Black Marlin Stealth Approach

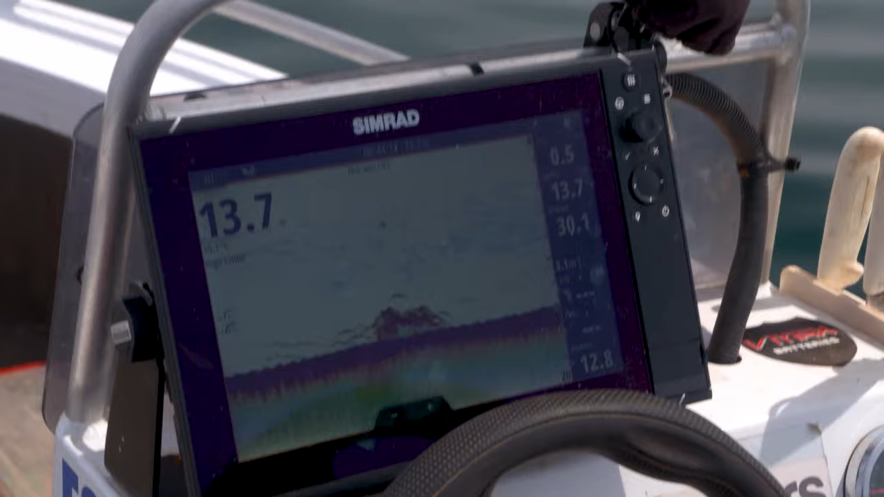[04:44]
While cruising, the sounder has shown plenty of life on the bottom,